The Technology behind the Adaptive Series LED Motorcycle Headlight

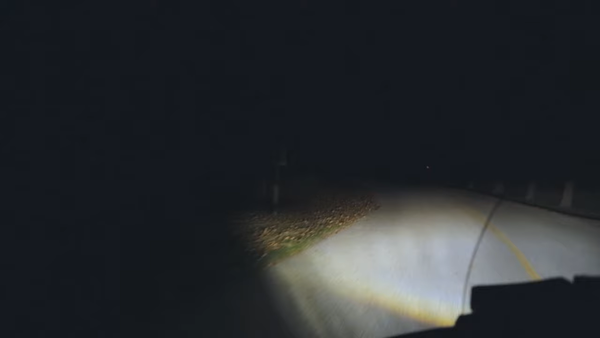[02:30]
It has the hot spot and the punch for down the road with the high beam. And then on top of that, we've added the vehicle dynamics where it's responding to the cornering on the motorcycle. People are going to be clamoring to get their hands on these lamps. Nothing like this has ever been brought to market.